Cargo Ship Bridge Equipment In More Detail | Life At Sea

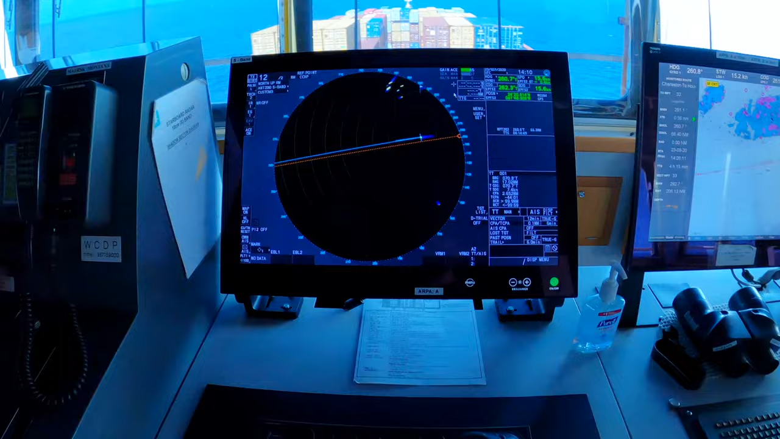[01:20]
Next up, we have Furuno radar. These are new to this ship this year. We have two. There's an S-band, this is this one, and an X-band. And I'll show you what those antennas look like after this. And this works similarly to the ECTIS, where you have a cursor that you can move around and select different targets.
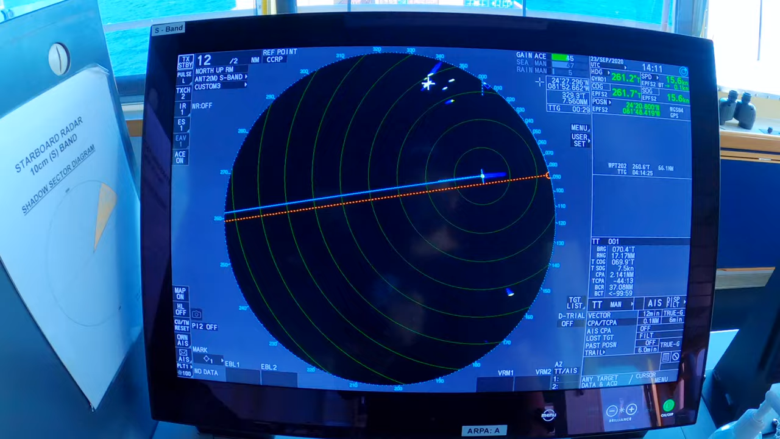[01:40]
And once you click on one, it'll give you its range and bearing, and the ARPA, which stands for the Automatic Radar Plotting Aid, will then give you data on it,
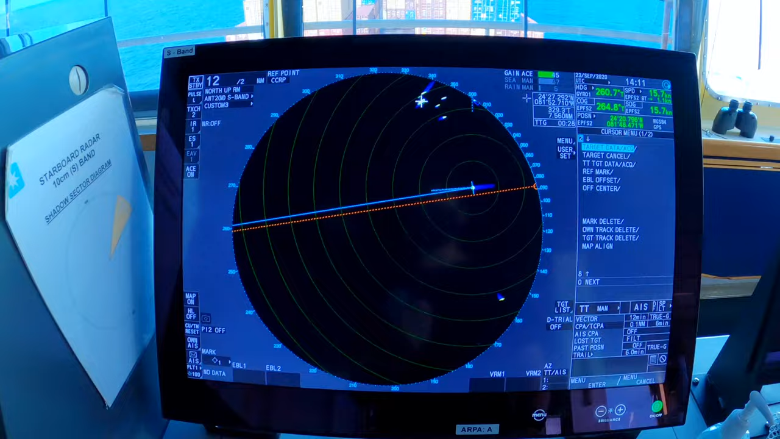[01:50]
such as closest point of approach, time to closest point of approach, its speed, its distance. Those are the two radars.